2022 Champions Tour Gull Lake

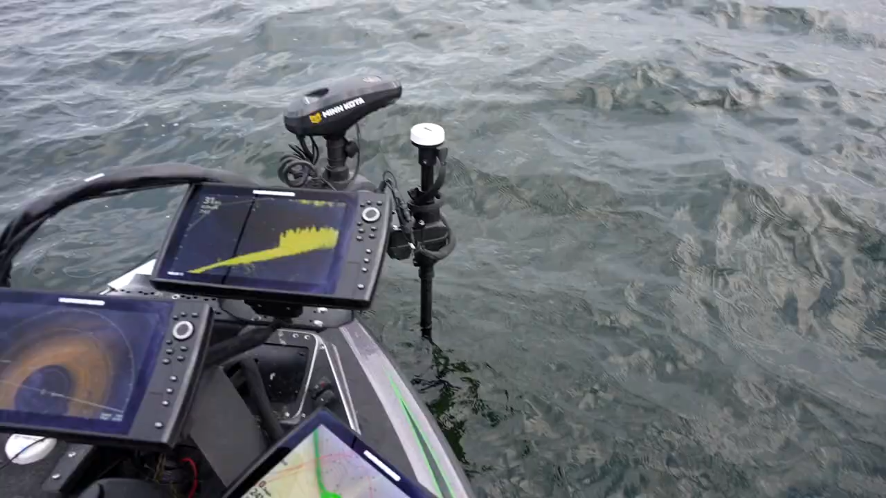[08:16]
It's like you can see them kind of out here. These are fish. You see right here?
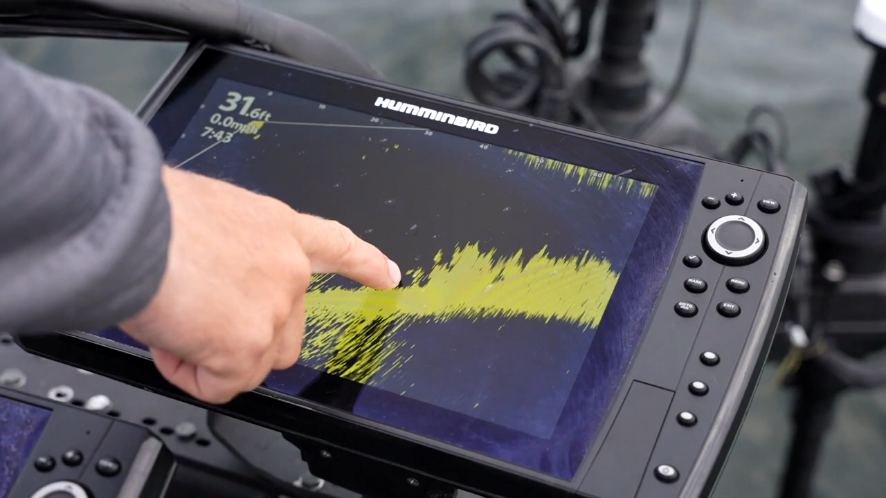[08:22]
On screen: depth 31.6 ft
Those are the fish sitting right off the edge. But they're hard to get to bite.